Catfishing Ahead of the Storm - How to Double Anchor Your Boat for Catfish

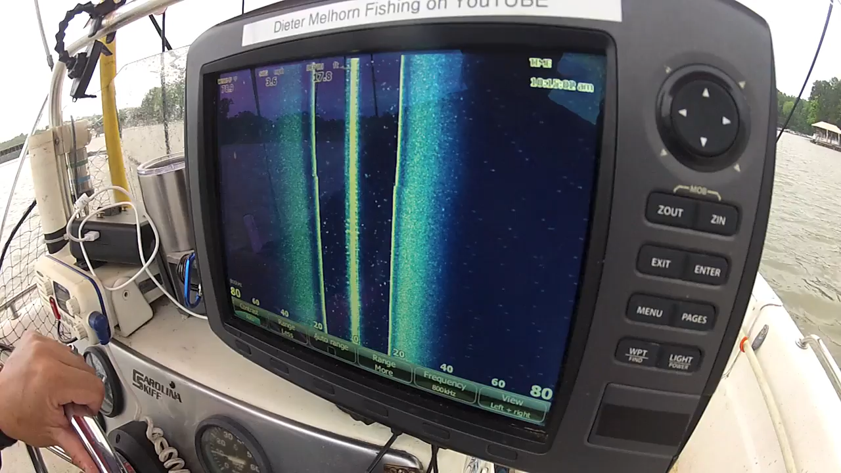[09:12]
Alright guys. Just taking a look at a little side scan here to see if I see anything that really drives me crazy. There's stuff scattered everywhere. And I'm not seeing a whole lot. I've got a south wind though.
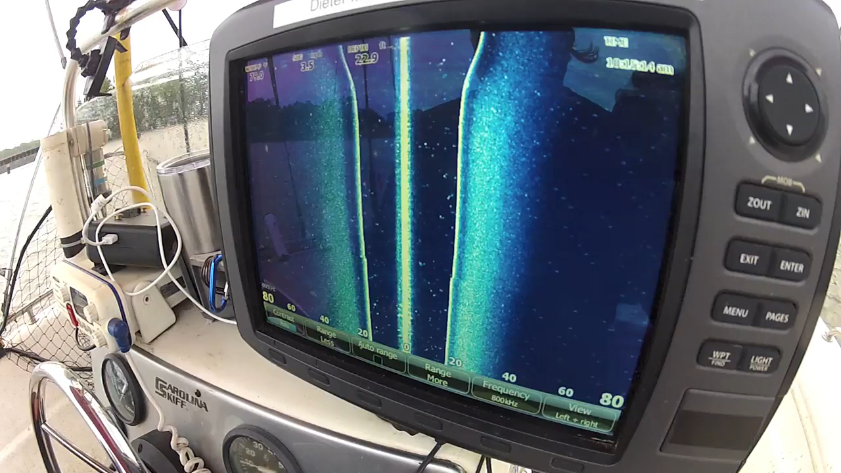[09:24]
That's going to blow me right through an area that I really like to fish. I'd like to just really eliminate this as to whether there's fish here or not.